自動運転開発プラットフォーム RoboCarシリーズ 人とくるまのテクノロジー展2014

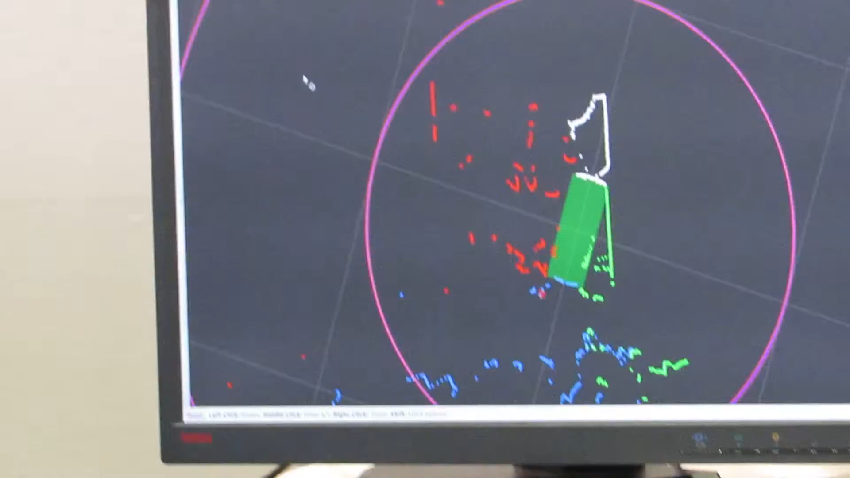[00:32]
こちらのZMPでは自動運転の研究開発にご活用いただけるスタリアの方をご紹介しておりますこちらの画面はレーザーのセンサーで周囲の障
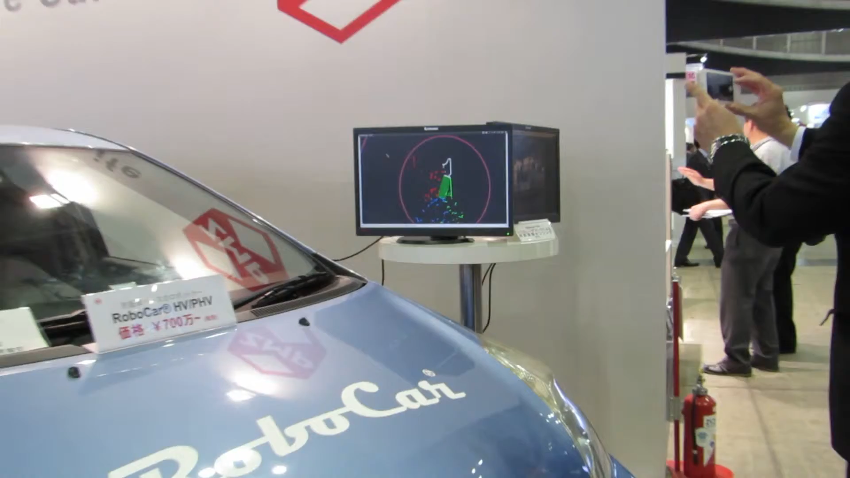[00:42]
害物を検出しておりますこちら前と横ですね前後と左右の方にセンサーが付いておりまして少しもじょもじょと映っているものが皆様の足のあたりになります
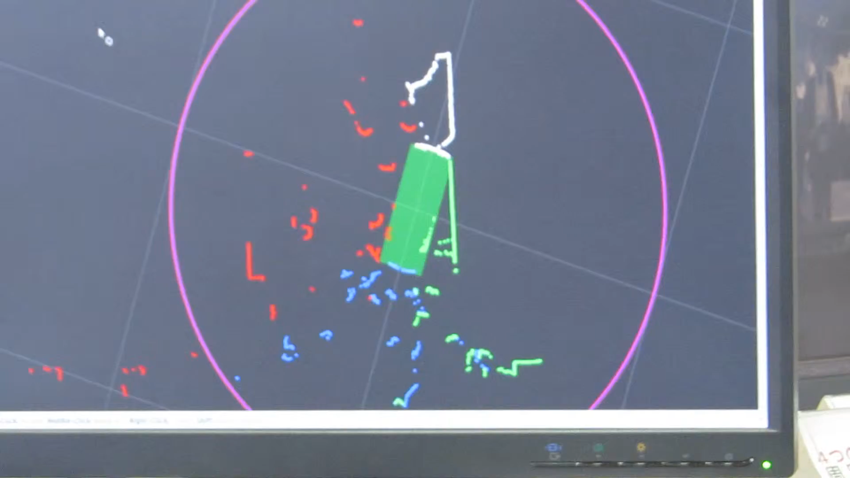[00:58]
ただこれだけだと分からないのでこれらをグルーピングしてですねある程度の大きさのものを人間だという
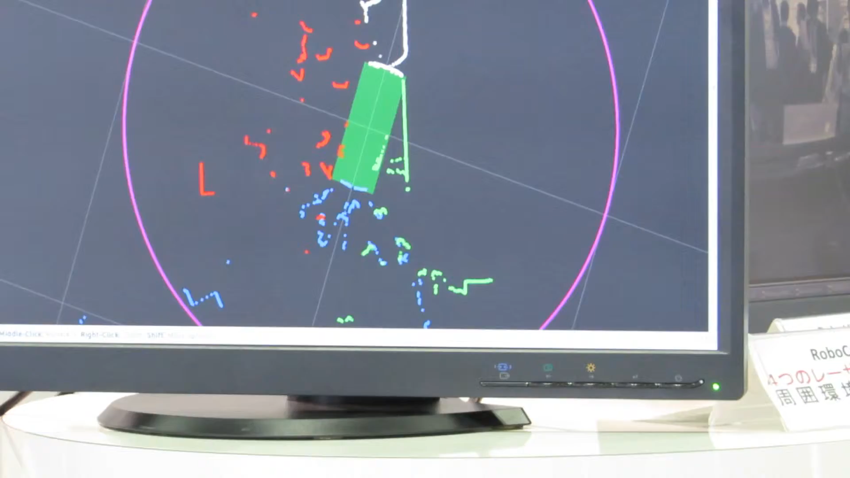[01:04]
風に認識してその位置を出してコンピューターの方にこう上げてそれで避
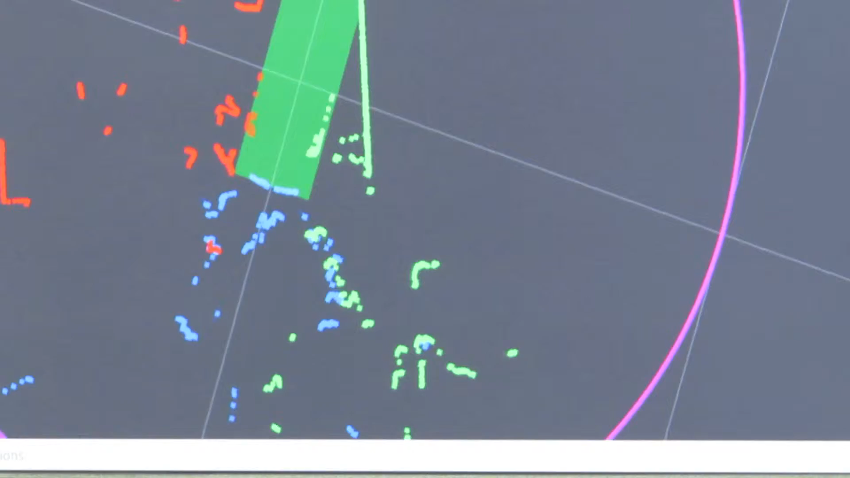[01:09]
ける必要があれば避ける止まる必要があれば止まるといったようなですねことを行います